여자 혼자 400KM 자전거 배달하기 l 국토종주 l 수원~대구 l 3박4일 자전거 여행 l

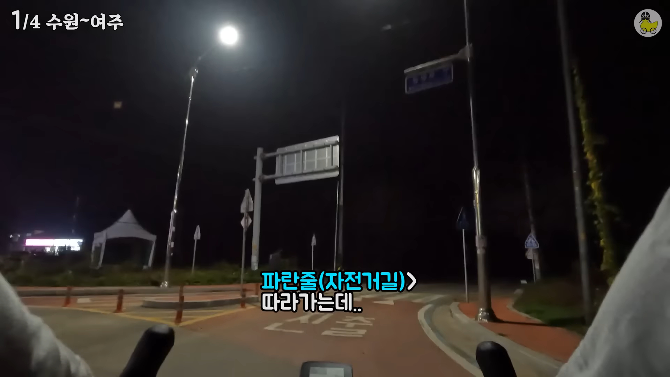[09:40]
아 여기는 밝다. 아 어두워. 아 내 앞날인가 왜 이렇게 꼼꼼해. 다시 해돌리차로로 왔어요. 여기서 갈리는 것 같아.
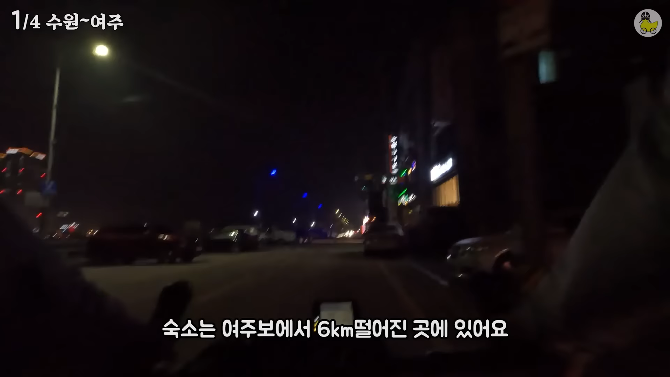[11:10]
6km나 떨어져 있네요. 그래가지고 조금 더 타서 지금 숙소 근처에요. 네.
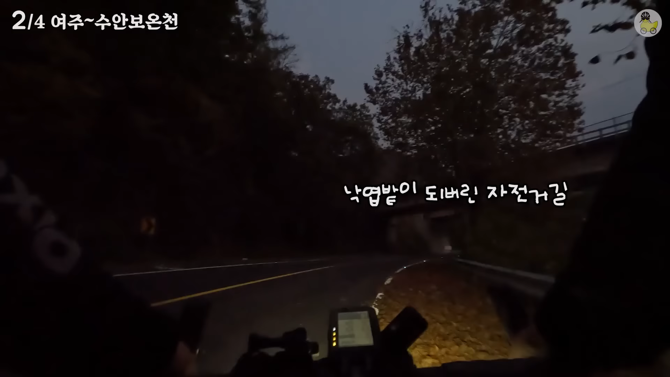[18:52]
낙엽밭이 돼버렸어요. 궁도로 갔다가 괜히 절 못 보고 칠 수도 있으니까 무서워요.